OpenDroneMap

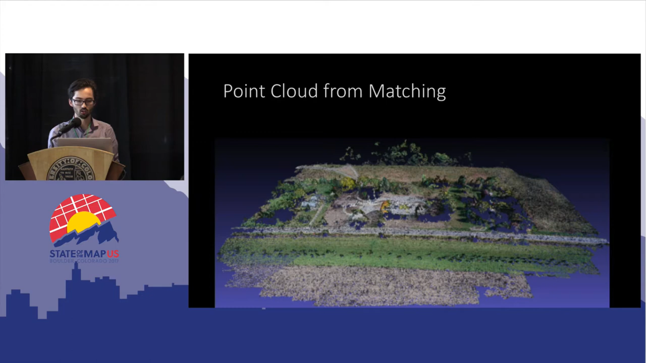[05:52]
Um, so then we have to densify that. We have to actually make that, uh, more of a understandable, uh, three-dimensional space. Um, and there's some algorithms. I'm not going to go into them. Uh, but then we get another set, uh, point cloud, and this is just a picture of it, where you can actually really tell what's going on in that. And this is just points. This isn't, you know, this is just points. Uh, and I, I don't actually know what the,
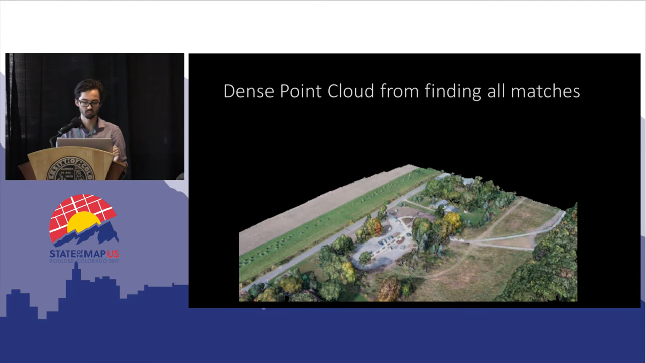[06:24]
the density of this is, but, um, the next step in the process is to take those points and turn it into a surface, uh, that we can texture over.
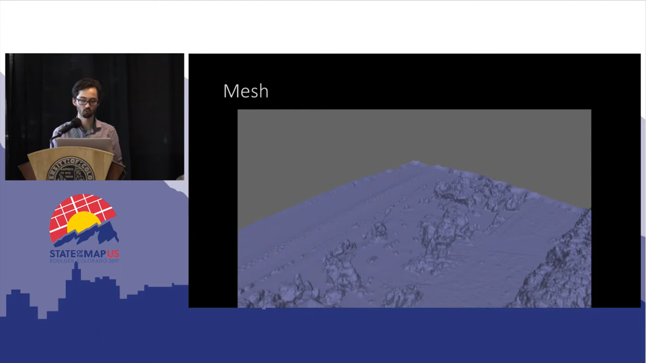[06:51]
It has no, uh, color values to it. It's just faces. And if you're looking closer, um, you can see, yeah, it throws away a lot of, uh, some of that detail as well. And we're working on that.
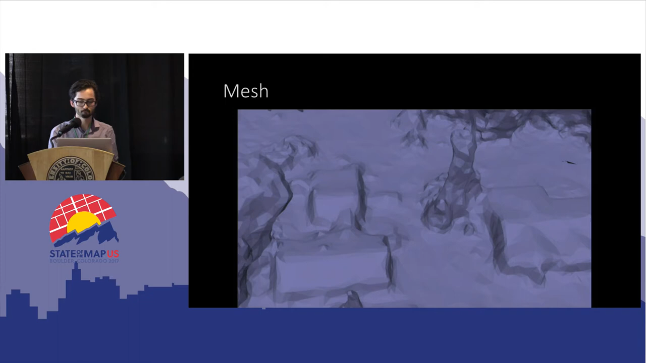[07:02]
Uh, so next step to texture that, this is the 3D mesh. It's now had some images, uh,
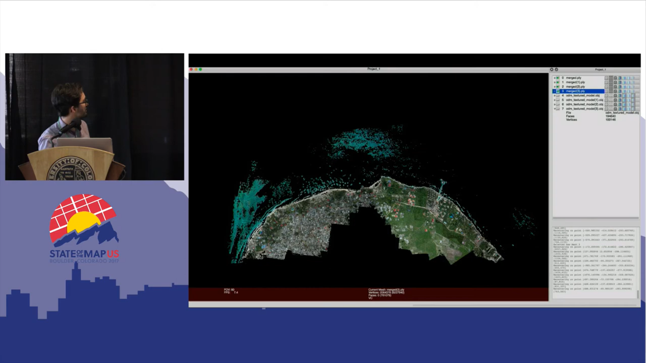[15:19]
Uh, I believe this is in Zanzibar.
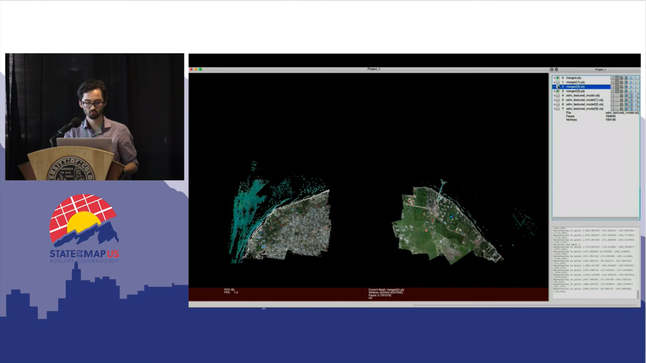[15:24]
Uh, and, and so you can see these are all separate data sets. Uh, and, and they're massive.
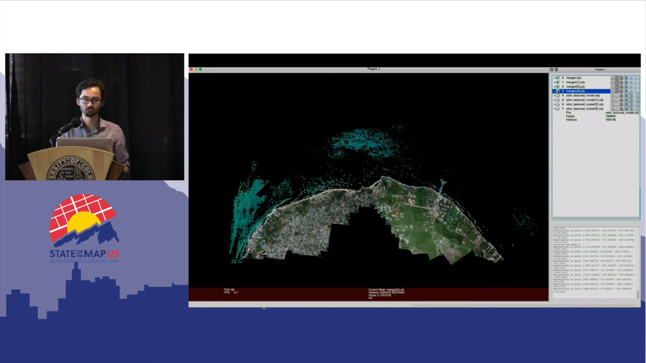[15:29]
Um, I think, I think this is from 20,000 images. Uh, so this is in the process. This is, uh, hopefully by the end of the year we'll have this integrated.